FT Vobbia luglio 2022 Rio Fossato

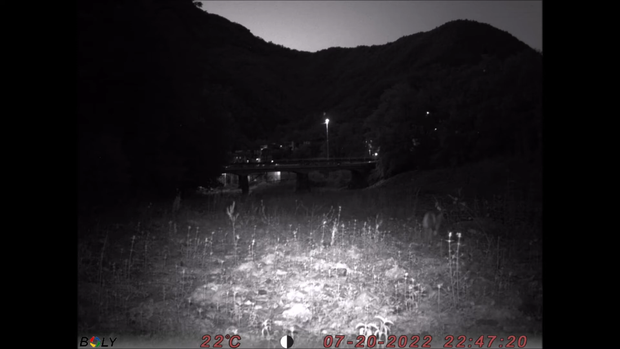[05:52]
ma in realtà si tratta proprio di una volpe perché è alla punta della coda bianca e ci mostra anche il borgo di Vobbia, il comune di Vobbia in fase notturna. È stata ripresa alle ore 22 e 47, quindi sono quasi le 11. Guardate oltre il crinale, comunque in ogni caso come il sensore della fotocellula recepisce la luce e quindi in base a questo ovviamente scatta e genera delle fotografie. Andiamo avanti perché alle 23 e 22 c'è proprio un lupo.
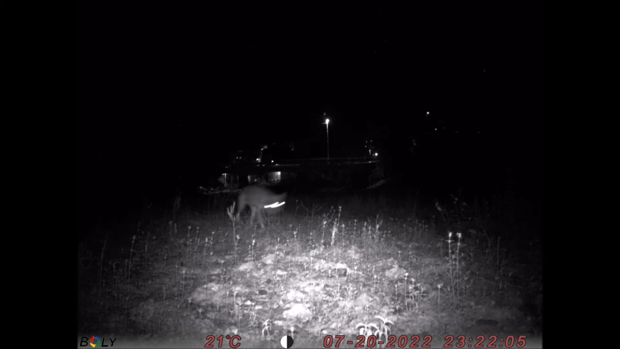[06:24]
Il 20 luglio sta transitando praticamente verso il rio Fossato, quindi di fronte alla fototrappola. Questo che vedete con questi due occhi un po' sfalsati dal movimento. Abbiamo impostato la fototrappola come foto e non come video, altrimenti sarebbe stato troppo lungo veramente cercare di illustrare e commentare i 400 scatti che ha fatto.